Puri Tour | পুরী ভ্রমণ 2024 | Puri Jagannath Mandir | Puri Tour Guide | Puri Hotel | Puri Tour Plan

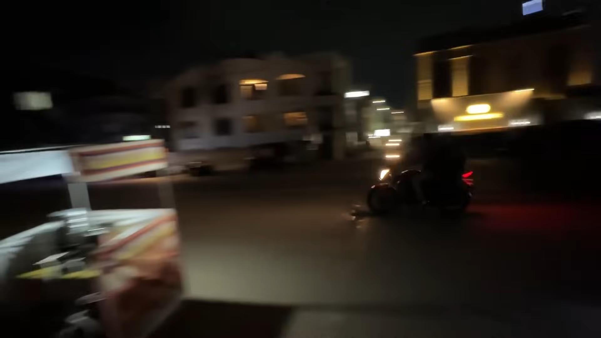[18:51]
আর এই সাইডেও কিন্তু প্রচুর হোটেল আছে, এমন নয় যে এখানে হোটেল নেই।